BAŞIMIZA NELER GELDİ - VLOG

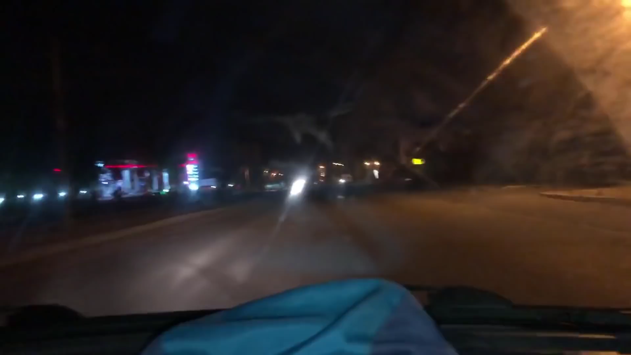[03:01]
Abi dikkat et. Aman. Yollarda sıkıntılı. Yollar aşırı sıkıntılı.
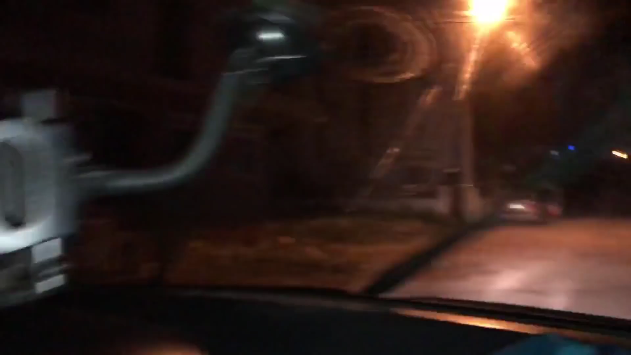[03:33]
Vallahi içinden geçeceğiz. Bakın geldiğimiz yere bir bakın. Bak. Sağ tarafı göstersene. Bak. Dur.
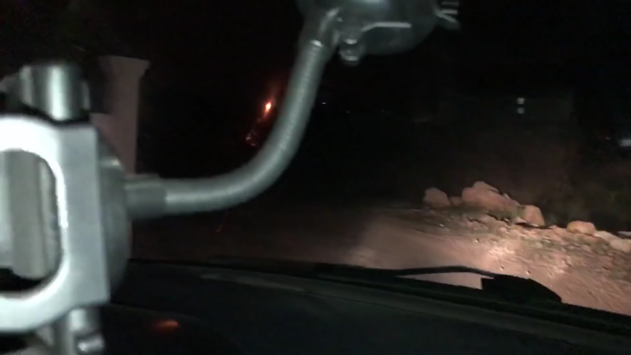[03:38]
Allah için in göster. Ölüm çukuru bak. Ölüm çukuru. Arkadaşlar burası ölüm çukuru alıp geçiyor.
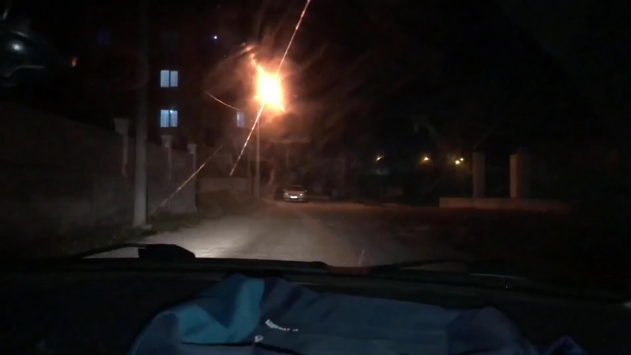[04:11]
Abi şöyle arkadaşlar orada sıkıntılı bir yermiş. Harbi diyor, ölüm çukuru olarak mı geçiyor kanka ora? Kanka burada adına ölüm çukuru diyorlar. Al sağ taraf.
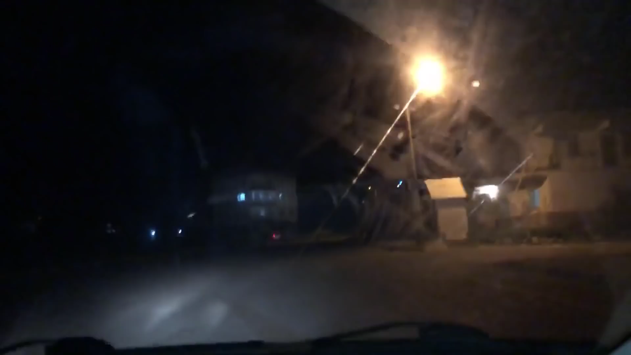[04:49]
Gördüğünüz gibi daire ölüm çukurunu size gösterdik. Bak aga köpekler pusmuş yine. Oğlum kaç dakika kaldı? Furkan artık vararım ya. Kanka 2 kilometre. Artık beş, cidden beş varalım arkadaşlar ya. Ben aşırı sıkıldım. Arkada bu arada bagajda aletler var.